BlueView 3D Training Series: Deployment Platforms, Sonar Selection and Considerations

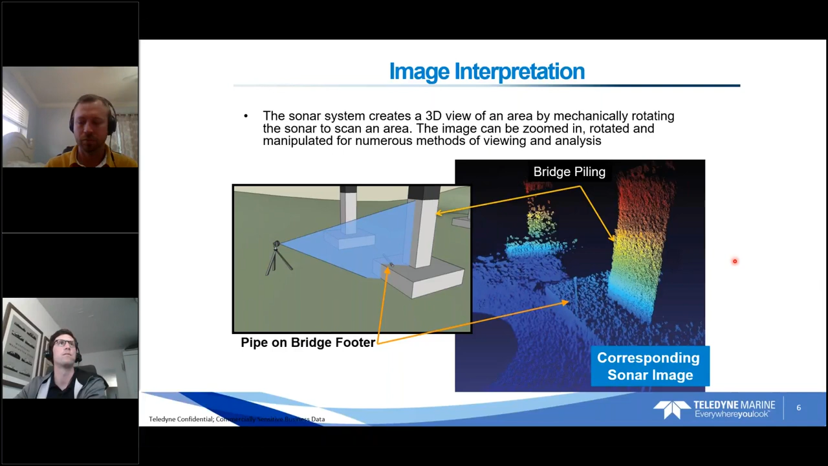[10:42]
We do this over and over again. We have all these 3D pictures and we can bring them all together. That's what I'm going to talk about later. That's getting into software, but that's kind of the general concept, the general operation. So looking at that picture again, just a few things, a few kind of characteristics of the image. So generally, the coloring is a big part of 3D point clouds. By default, we usually have it colored by depth. In this case, the shallower is colored more red hues. As we get deeper, we're going more to the blue side of the spectrum. You can color by intensity.
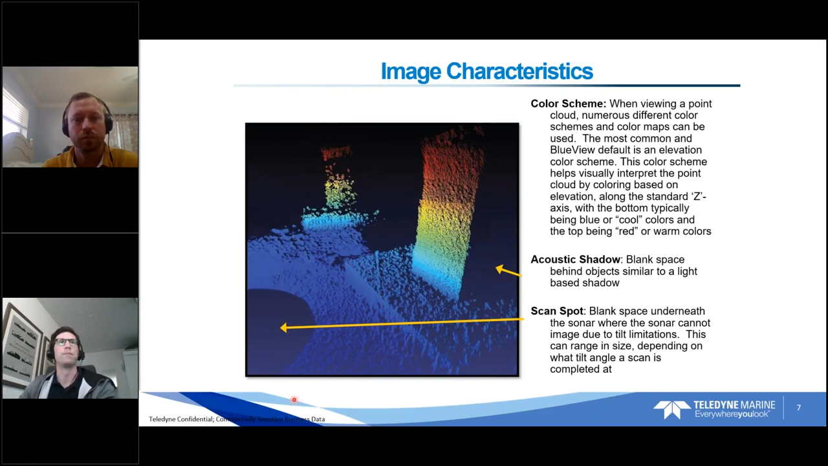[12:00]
If you do multiple scans, multiple locations, you can end up filling in that blind spot with the other scans. But that's where you'll see kind of this blind spot. And a lot of the data we're going to look at, you'll see where the tripod was placed just from this blind spot.
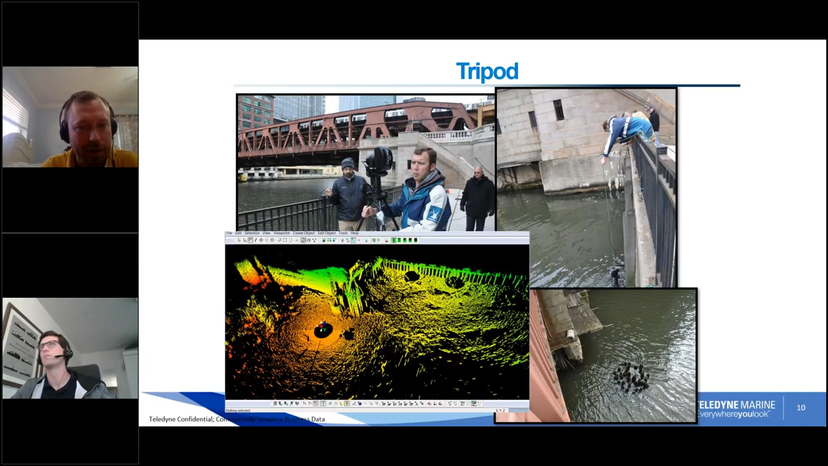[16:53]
There's actually the top of that donut or that bumper that had broken off and fallen right next to the pilings. But you can't see it from the surface photo. But just an interesting shallow water environment scan of this area. So tripod deployment.
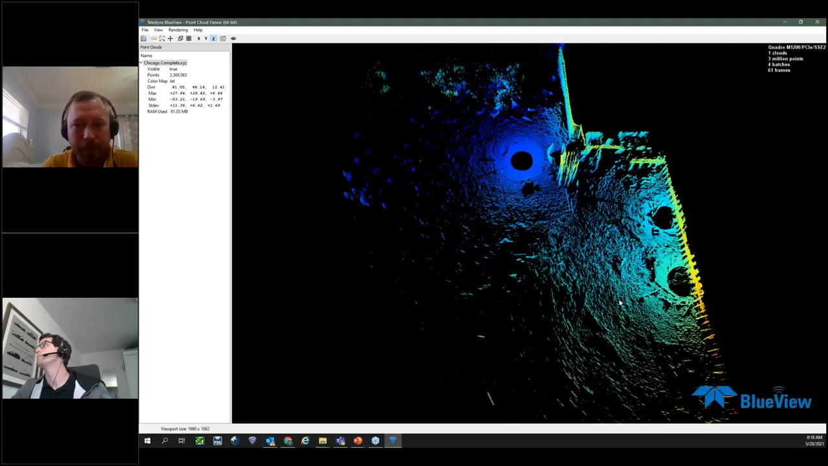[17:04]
There you go. Yeah, so this is the actual data set. I'm not going to spend too much time on this, but
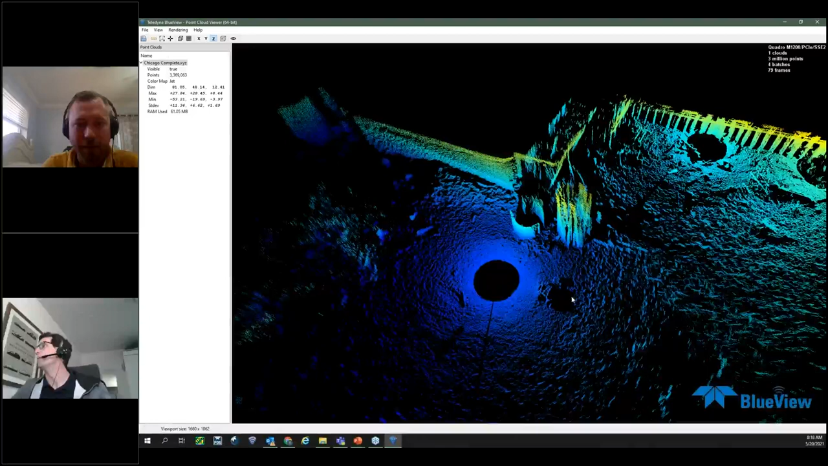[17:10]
we can actually see we have a shopping cart down here. It's a fun thing I always like to point out. And yeah, you can actually see the pilings from the picture.
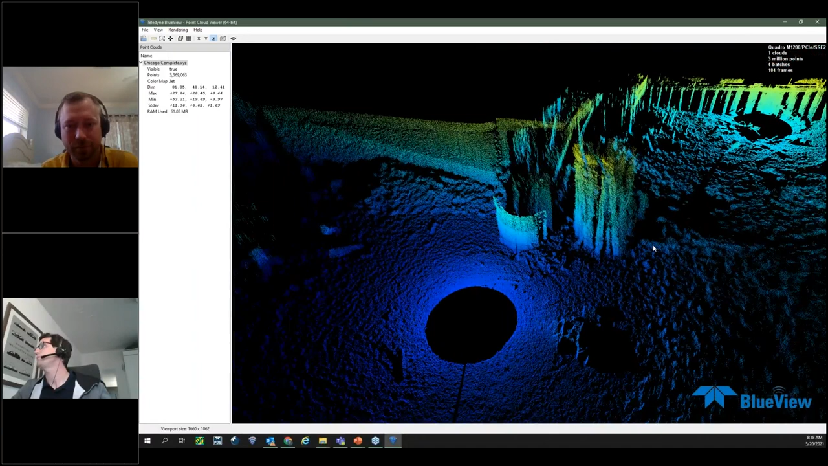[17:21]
And then three scan spots. There might be four, but I see three pretty clearly here. So... Yeah, this project or, you know,
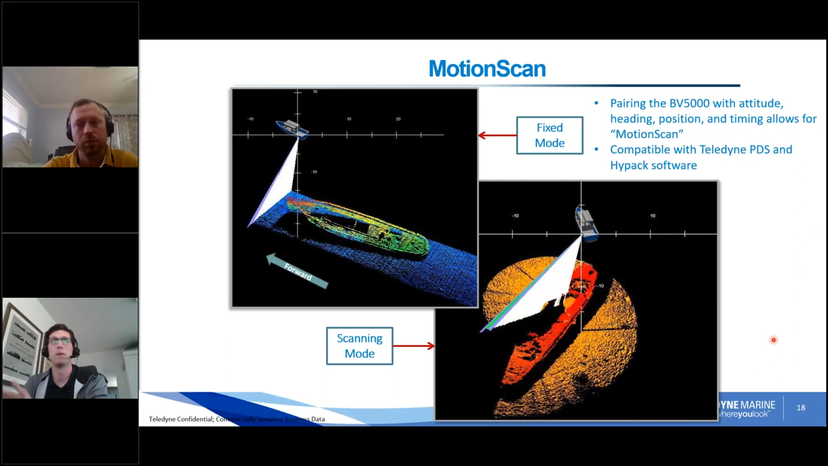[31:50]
more traditional multi-beam passes. So that's the answer to kind of whether you can use it in motion is yes, but it makes the deployment much more complex. Last kind of important slide here.
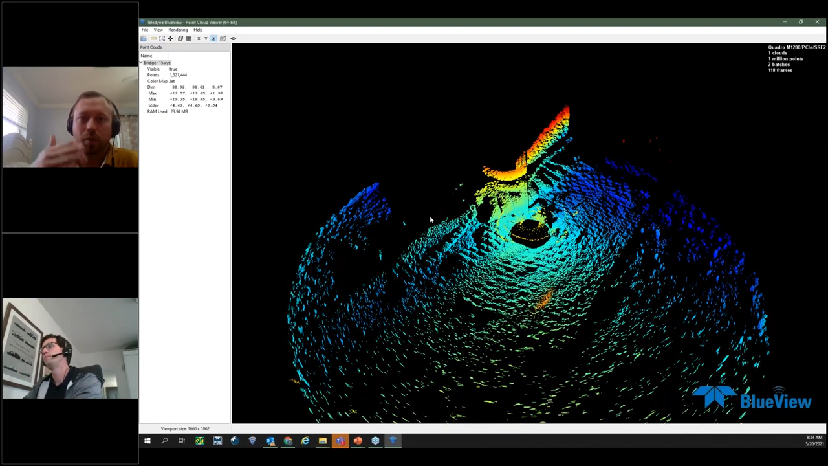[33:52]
You want to make sure you have good coverage from one to the next, and you didn't stray too far away, and there's not enough overlap to do the registration from one to the other. Right. So data set here, hopefully everyone can see it. This is actually a bridge. This is one point cloud. This is a raw data set. So we actually see some kind of just bubbles, some noise that we'll have to clean out.
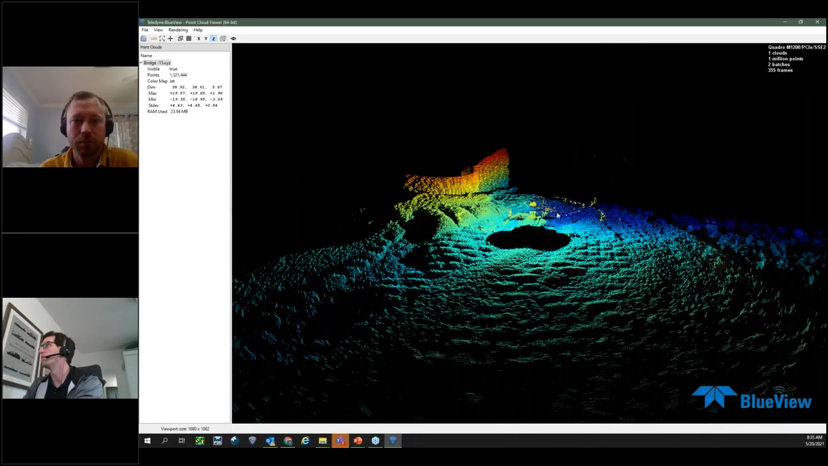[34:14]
This is a minus 15 degree scan. So obviously zero degree, minus 15. So we're getting a lot of good data of these kind of sandbags, whatever is reinforcing the bridge. But we're not getting the entire bridge here. So what we'll typically do is do like a plus 15 scan. This is shallow water too. So just minus 15, plus 15.
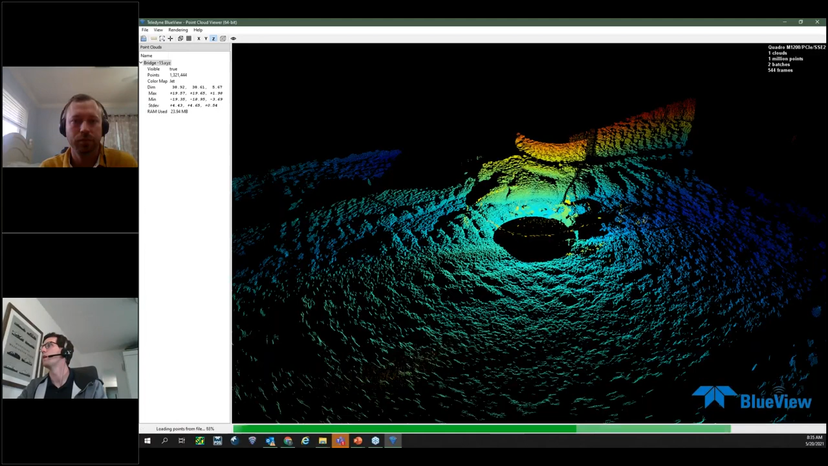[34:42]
So if I pull in the plus 15 scan, we can see kind of what it does.
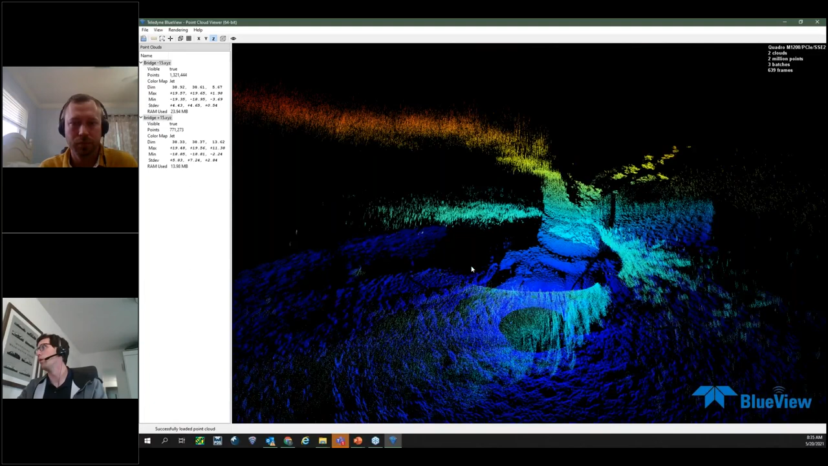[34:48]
It gives us a lot more noise, but it's because we're effectively looking up at the surface.
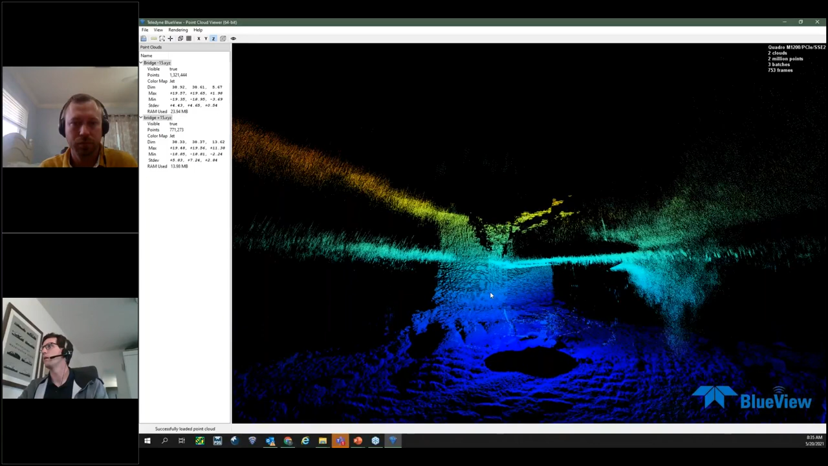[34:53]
So we're getting the entire bridge footer here, as you can see here, but we're getting all this surface reflection. So this is kind of a real data example of what I went over earlier, which is you're getting a kind of a fuzzy reflection of the bottom here and the bridge footer as well.
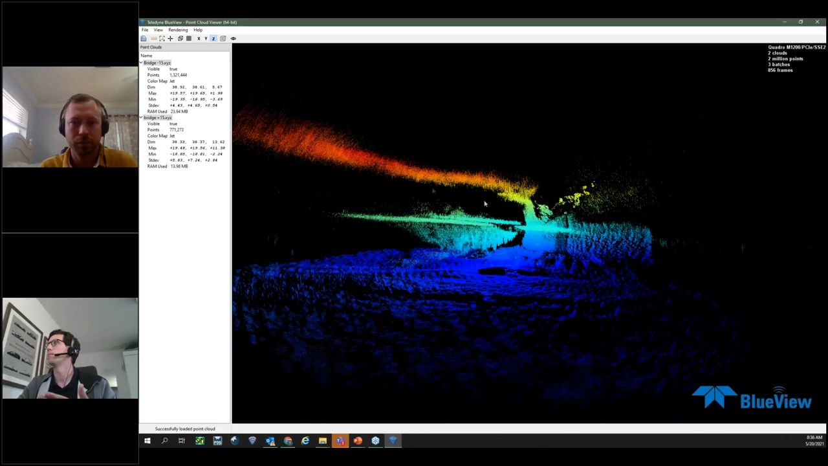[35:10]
And this data here is actually the surface. So it's not very clear it's the surface,
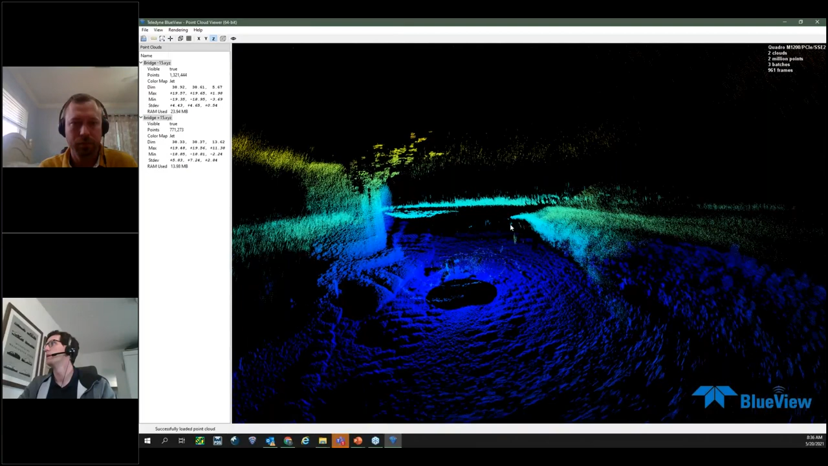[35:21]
but you can tell there's some data points picked that basically indicate that is our water surface. So if I kind of even out my view, we have reflection, real data.
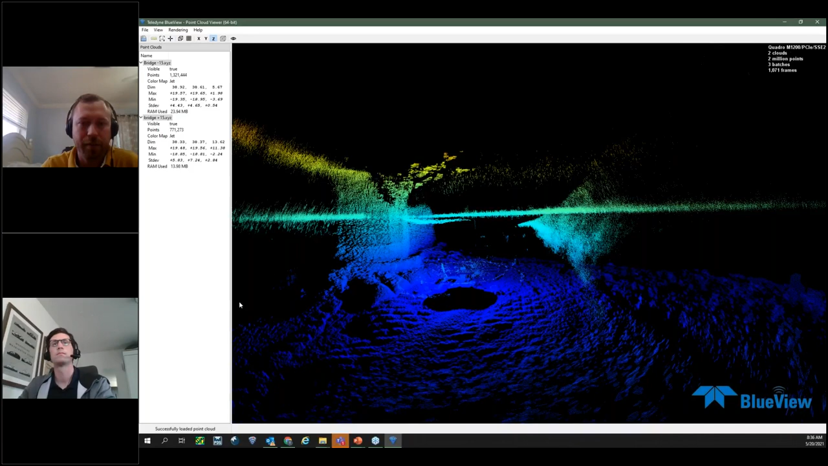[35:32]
And you can even see the bottom of the vessel that's nosing up to the bridge footer, and that on the left-hand side now, that's all prop wash actually, because it's nosing up against the bridge footer. You're right. Yeah. So it's good because we did get all the data we needed on the bridge footer. There's just maybe even one step in cleaning. What I would do is basically do my cursor, drag around these surface points above the surface and just hit delete and I'm done.
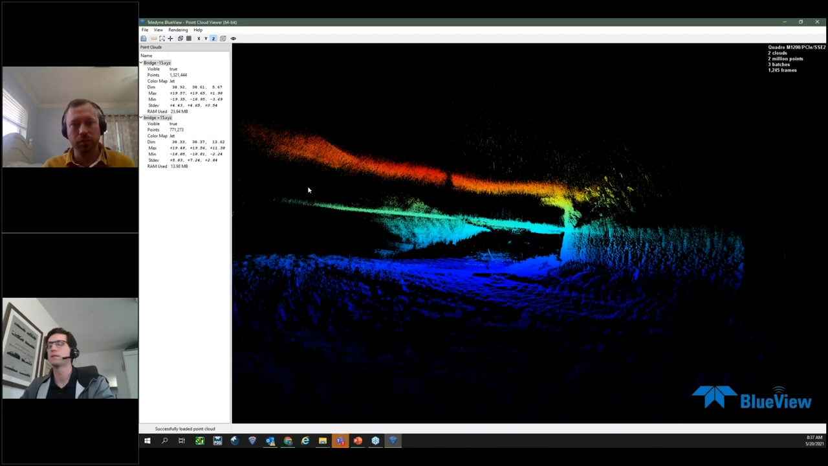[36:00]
They're gone. So just worth it to have the data, even though it initially doesn't look clean and requires some cleaning.
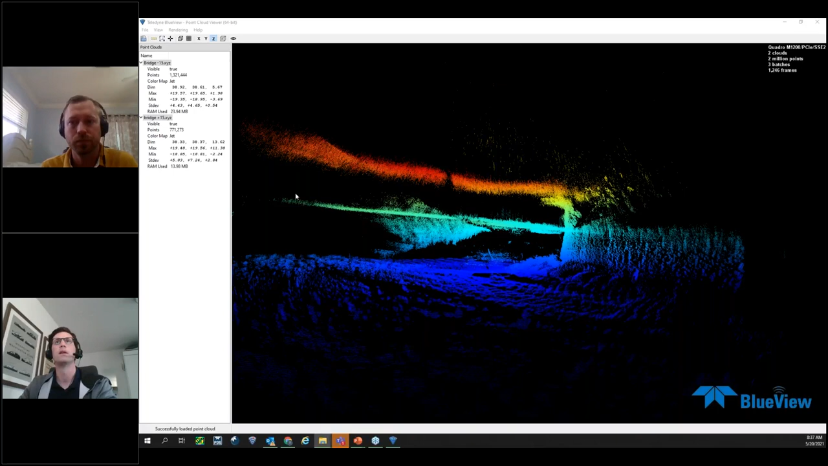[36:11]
So quick multipath example I have. This is actually a really good one.
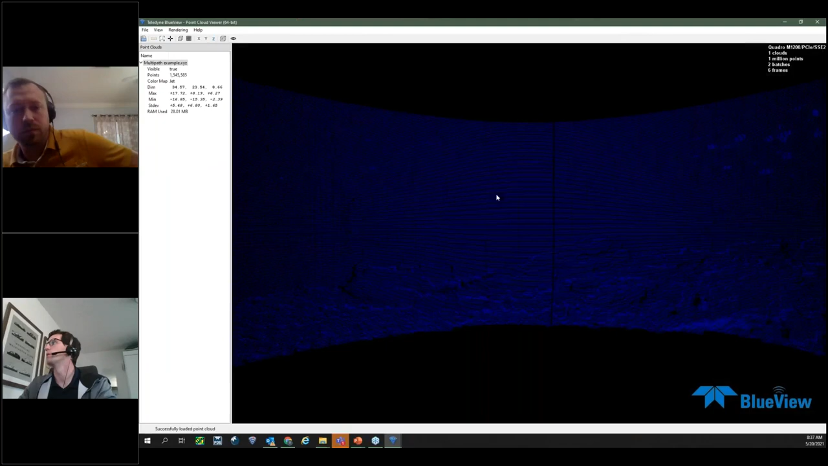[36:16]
So here's a data set the tripod is located here.
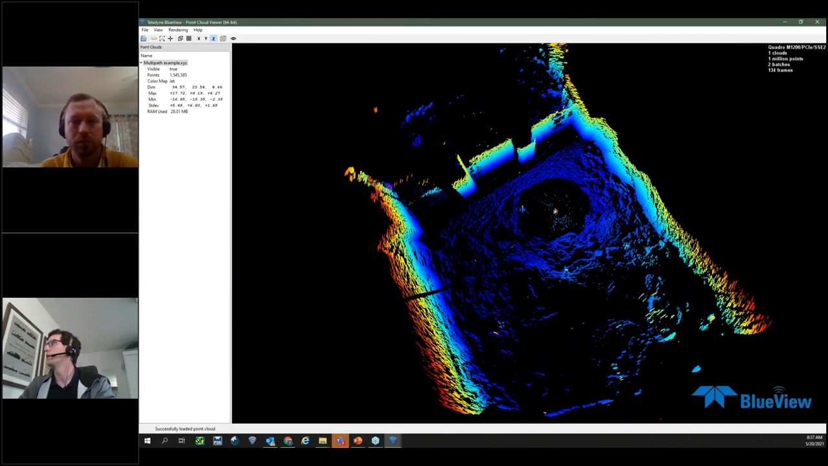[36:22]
We're in kind of a quarry of some type where we have one, two, three walls. But we're getting some interesting things happening here.
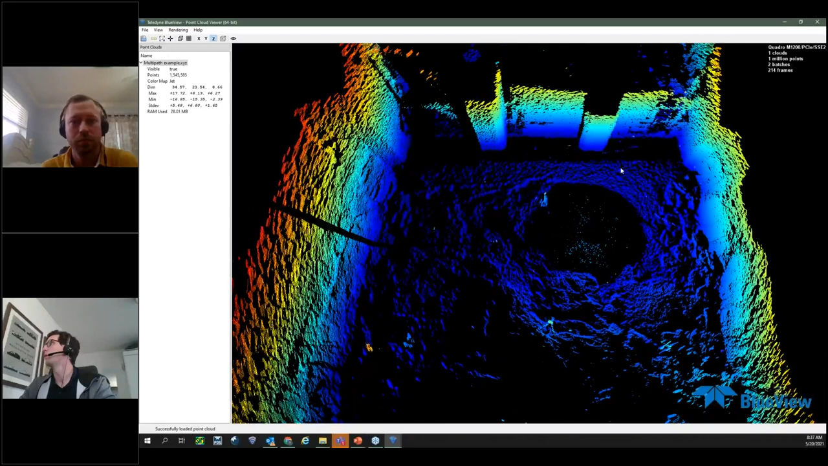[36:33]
So if we look over here, particularly this corner, we're kind of seeing some missing points on the corner. And in fact, we're seeing a wall extend beyond the corner here. So the question is,
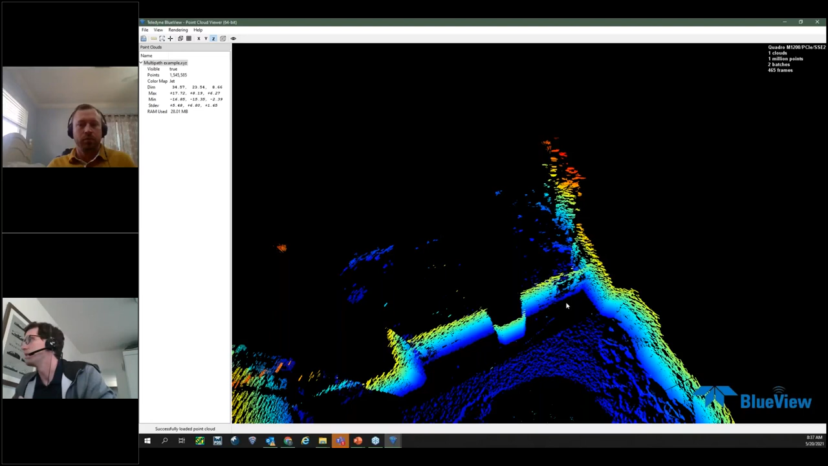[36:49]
how is the sonar seeing through this wall and imaging something behind it? The answer is it's not. It's multipathing. So what's happening is the sonar is here. The acoustic signal is basically coming out, hitting this really strong, not strong, this concrete, hard concrete structure. It's potentially bouncing multiple times in the corner or bouncing off other hard concrete surfaces.
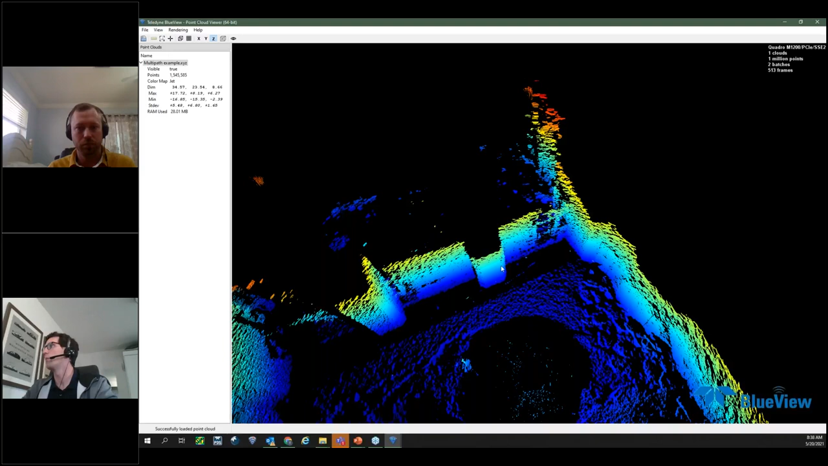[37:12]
And then it's returning to the sonar. Now the sonar doesn't know what path that signal took. It has no idea. It just knows the time it's traveled and when it returns. So because the sonar is not intelligent in that way, it's going to think all that bouncing is just imaging beyond the wall.
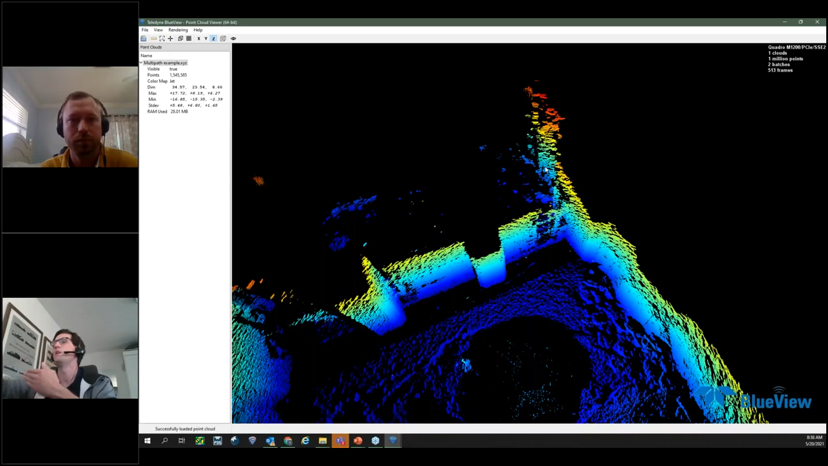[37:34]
So it's going to actually put points beyond the wall and make kind of what looks like an actual wall behind the wall. So multibathing can be tricky. There's all kinds of ways it can represent itself. It takes some practice to have that trained eye to identify, oh, that's multipathing. In this case, we just know there's no wall behind here. This is kind of a hard wall and this is just all multipathing fake data.
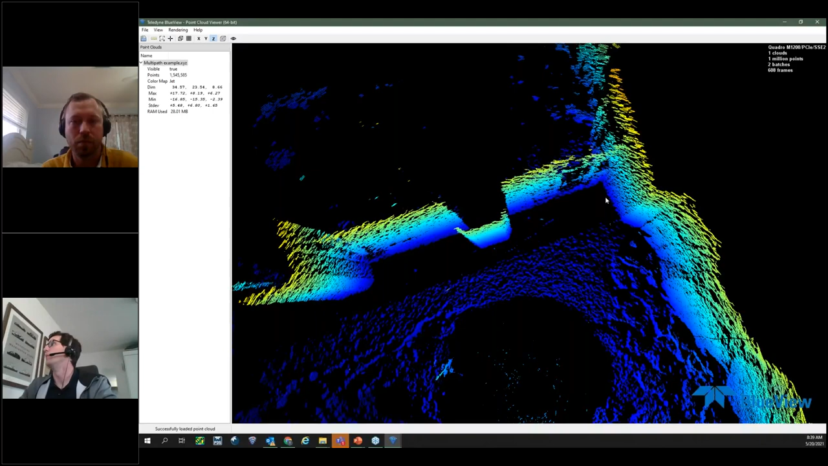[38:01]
Unfortunately, in this case, the multipath return signal, the strength of it was stronger than the actual return from the wall. So it actually, the software actually said, oh,